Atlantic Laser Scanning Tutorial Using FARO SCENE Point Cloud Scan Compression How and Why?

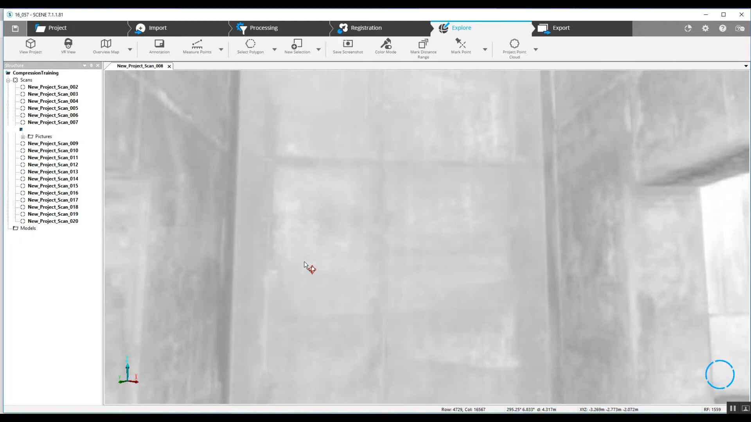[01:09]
In quick view you can see we've got walls very close
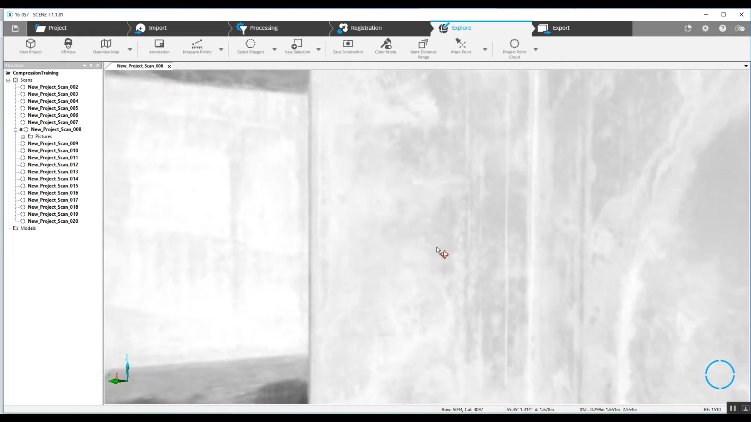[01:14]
something like this you can get away even at the very top of the of the angle here that's not a far enough scan where you would need to be more than your outdoor setting of 1 quarter 1 8th even 1 5th would would be just fine for your accuracy.
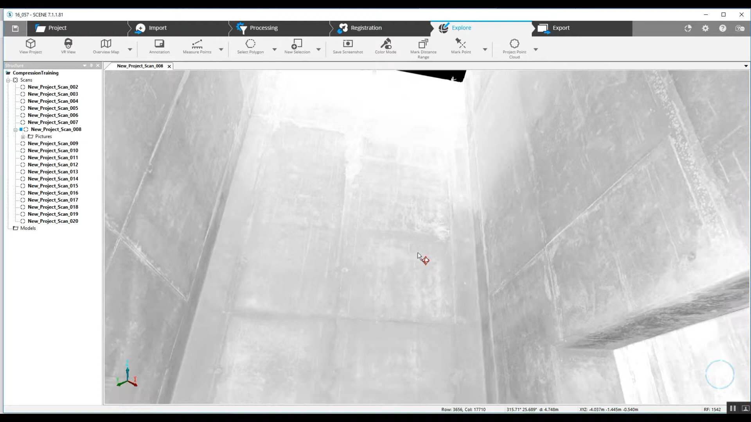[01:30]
So we can take a look at the project in a 3d view see the number of points that are in this scan.
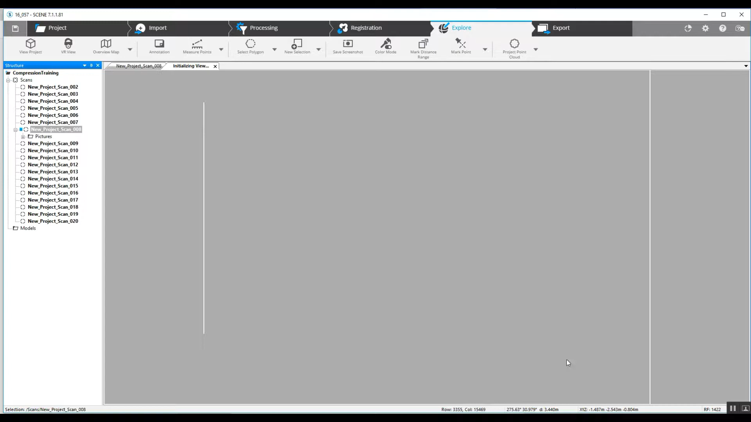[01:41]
Currently the scan listed on the bottom right hand corner is going to be 173 million.
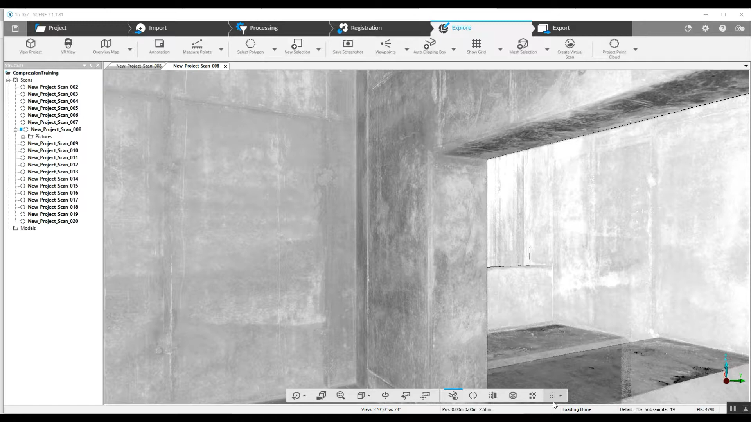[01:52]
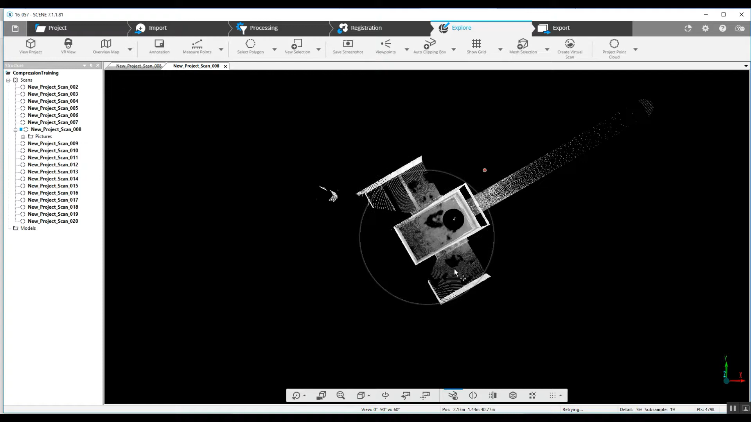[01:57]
Take a look at the small area of this scan and we let it build on the bottom right hand corner of our screen. 50% of 43 million and 173 million points at a hundred percent. As you can tell when you've got around 20 scans you're going to have the run
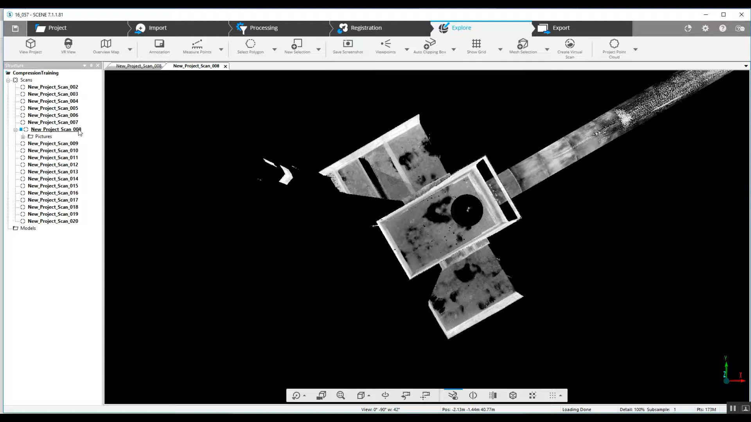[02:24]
the possibility of overwhelming your computer and crashing your software.
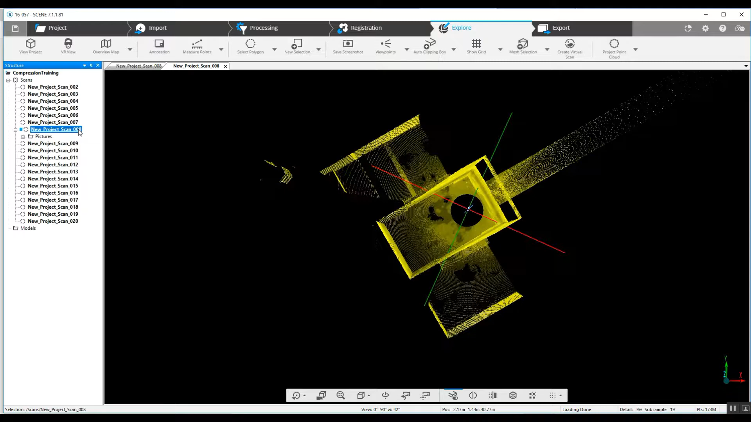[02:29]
So what we can do to to fix this would be
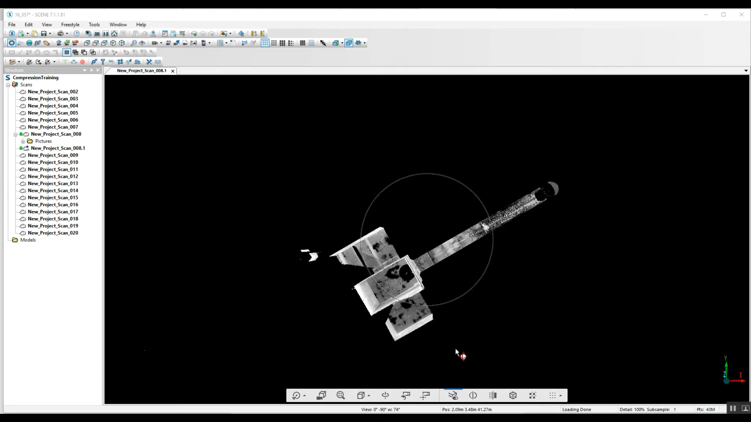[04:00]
is open and there's 43 million points in the scan.
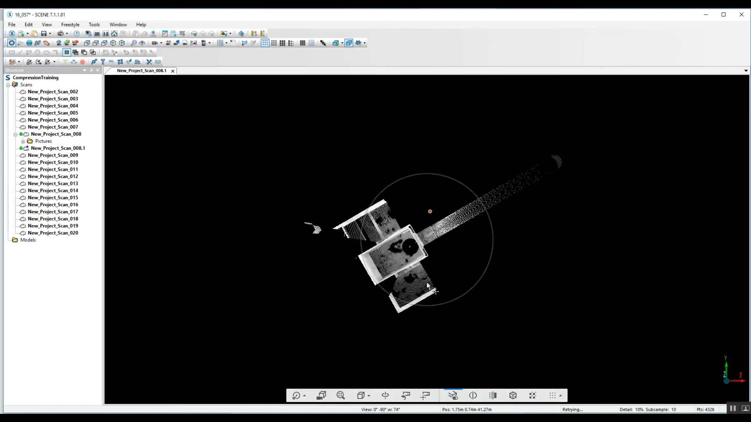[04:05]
Now this is a much much easier size for
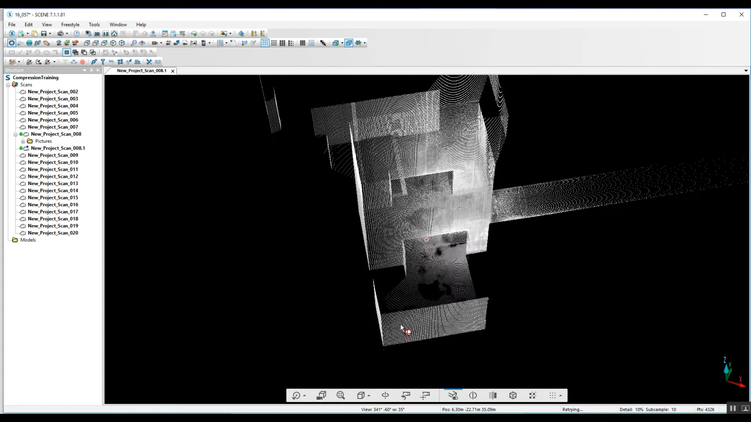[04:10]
the computer to handle and you can go through each and every one of the scans and create